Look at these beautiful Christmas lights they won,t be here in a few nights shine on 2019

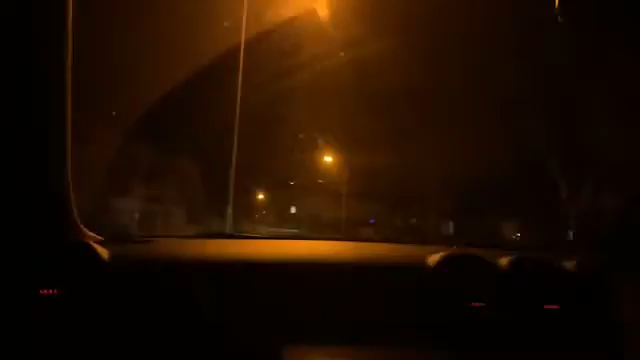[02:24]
here we go the lights i want to see are on the left in a minute near the fire station they should be around here
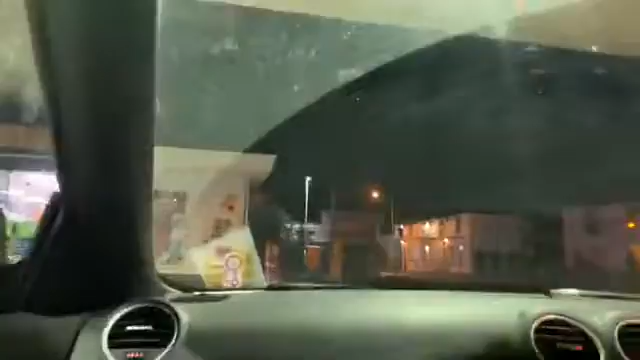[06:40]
here we go ladies and gentlemen we are driving down down the road that i first lived down cambridge see it cambridge road
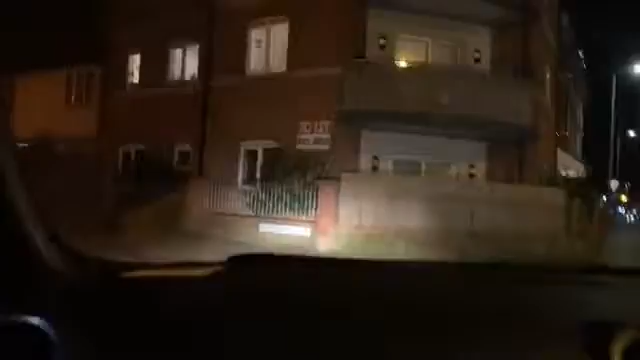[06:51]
i first lived here in 1979
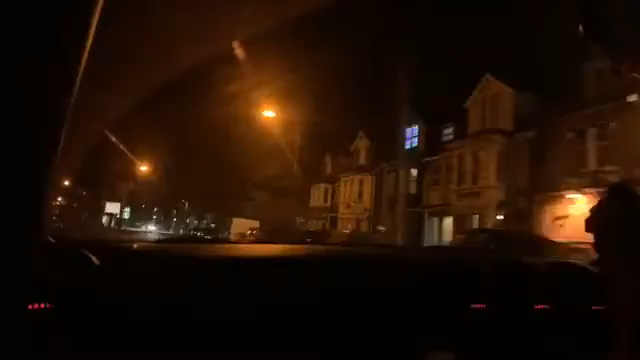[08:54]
yes we are looking for christmas lights i think we can find some if we drive through clacton town centre they must have christmas lights here
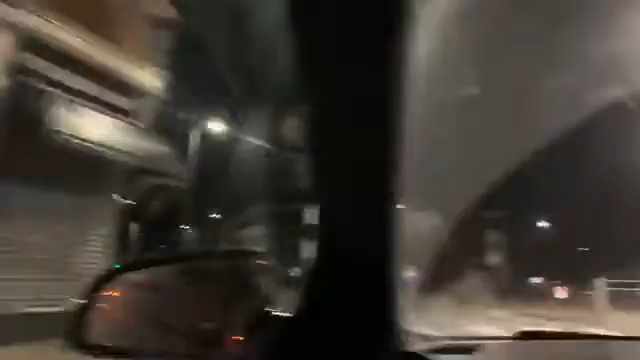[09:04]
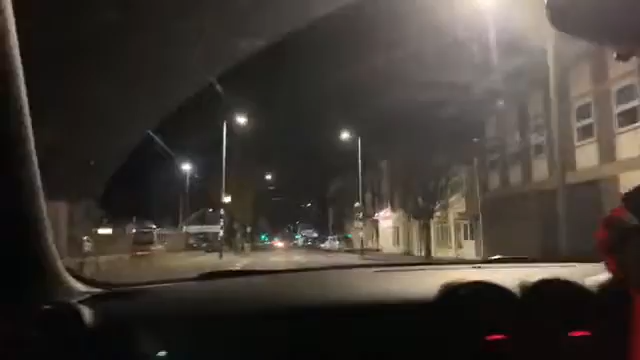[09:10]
right this is the railway station one of the oldest buildings in clacton
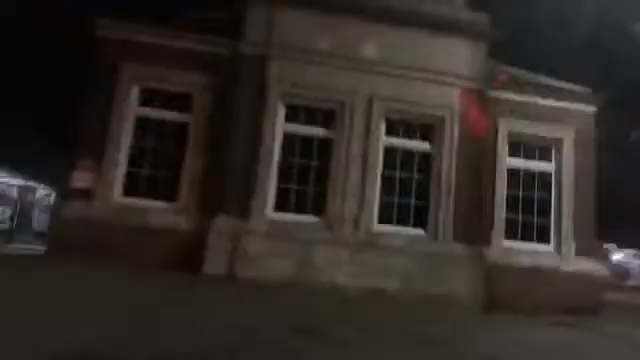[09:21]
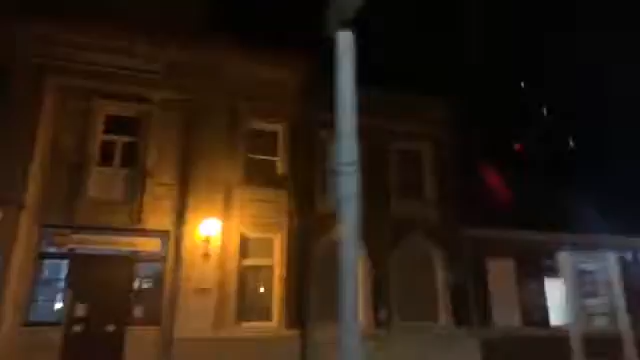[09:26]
and we are going to drive down the main town centre of clacton the sea i would like to see some christmas lights because they will not be here in a couple of nights
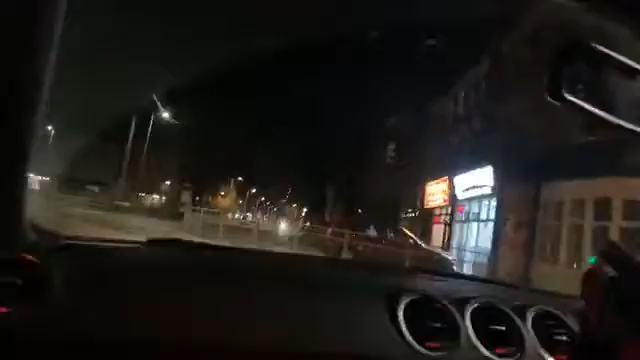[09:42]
i need a right brake light luckily i have got a good friend called chris here we go christmas lights they are left and right every day every night they won't be here in a couple of nights please enjoy the christmas lights give them the best view look right on there show the christmas lights
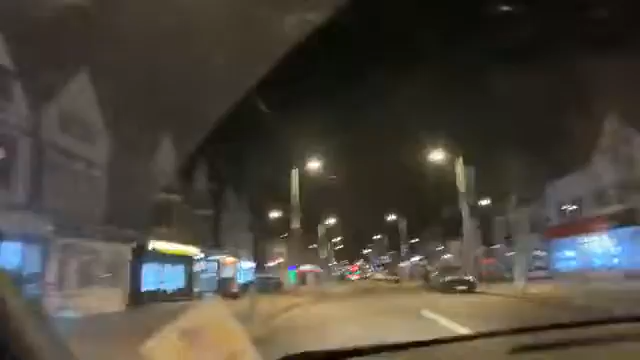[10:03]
we are going to end with the big tree in the middle
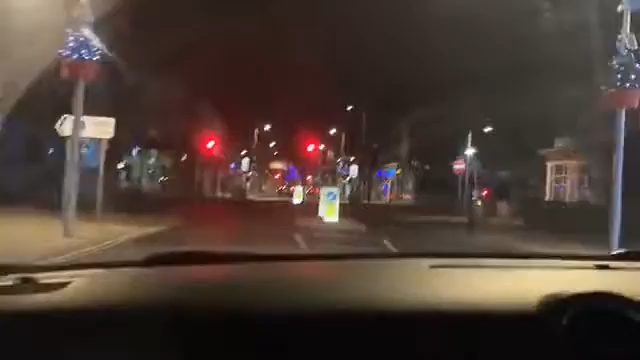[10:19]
look at that for an end of the film going through the traffic lights they are going to be here in a couple of nights